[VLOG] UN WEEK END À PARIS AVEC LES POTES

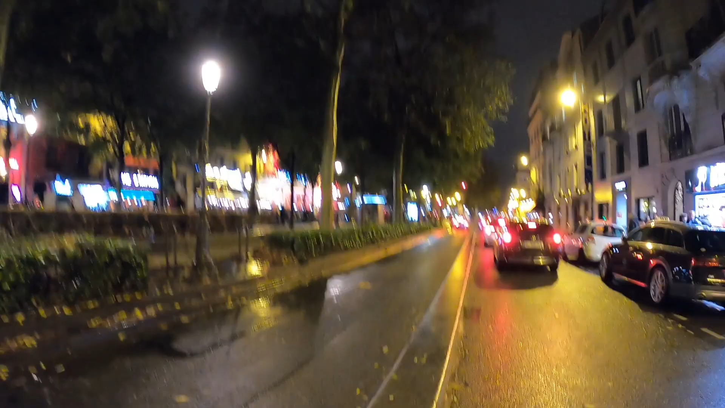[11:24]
Allez. Voilà les gars, on est dans le quartier du Moulin Rouge là. Hop, cycliste. Hop. Voilà.